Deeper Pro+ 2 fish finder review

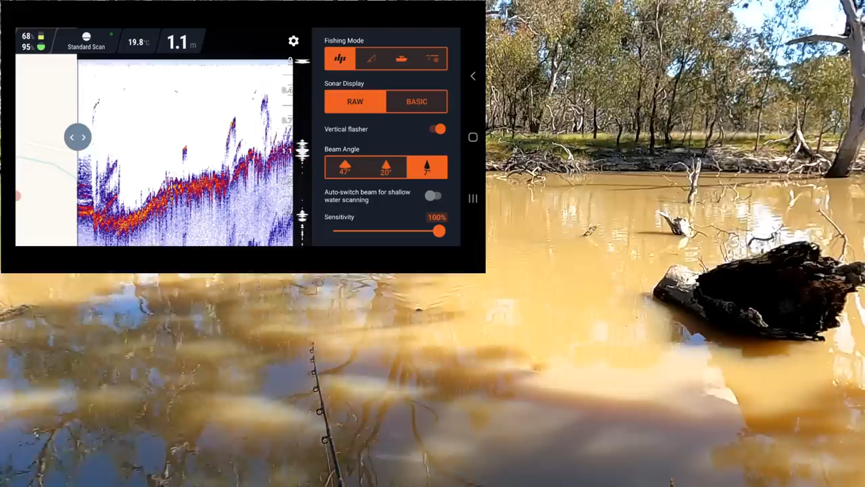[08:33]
On screen: depth 1.1 m, water 19.8°C
just look at all the snags there
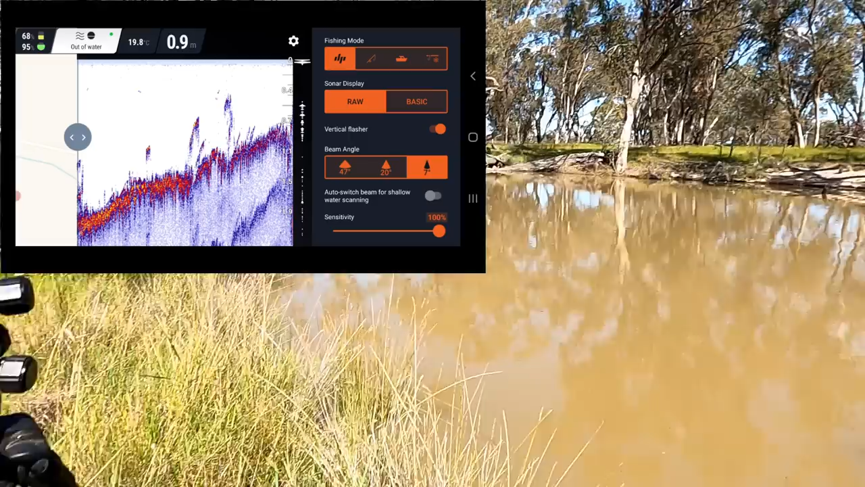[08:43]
On screen: depth 0.9 m
let's have a blind cast here out in the open where I know there's no snags but I don't know whether there's any snags or not see what's out there
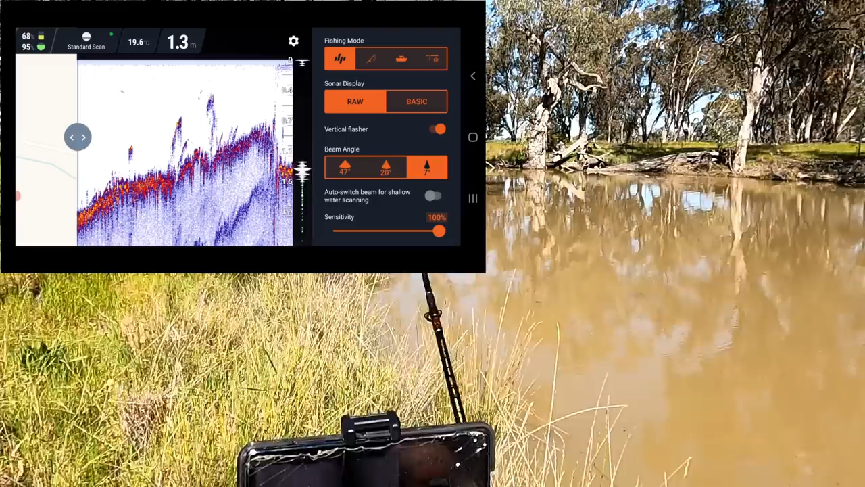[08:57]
On screen: depth 1.3 m
oh what depth we got 1.6 meters way over there and quite a clear bottom
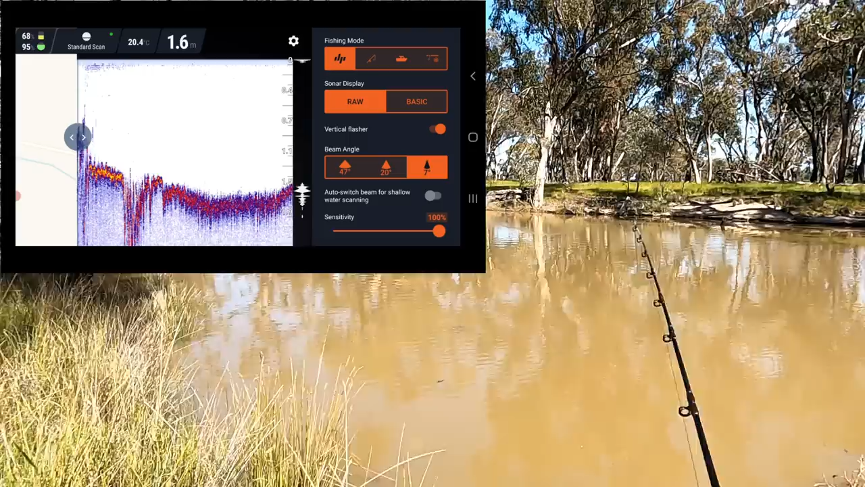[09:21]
On screen: depth 1.6 m
look at that there's no snags at all coming through that big open bit
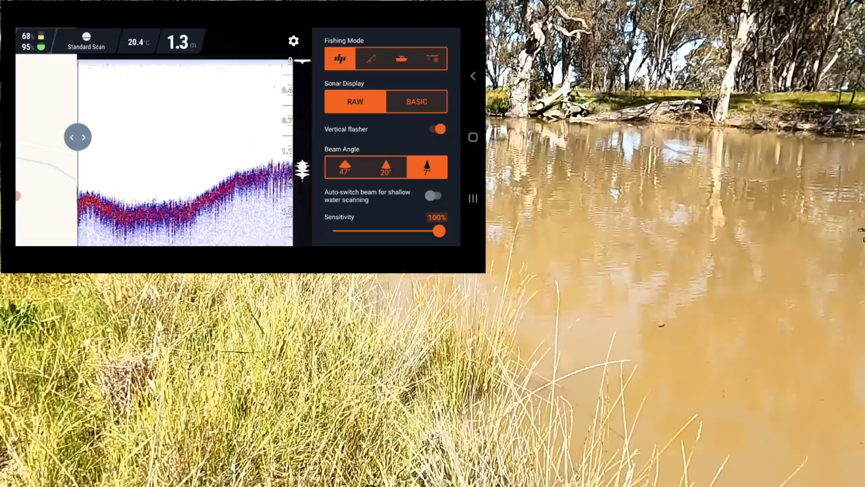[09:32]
On screen: depth 1.3 m
and there's something showing up there now look at that just in the middle of nowhere there's a bit of junk showing up from the bottom there so there's a snag there that'd be a good spot to put a bait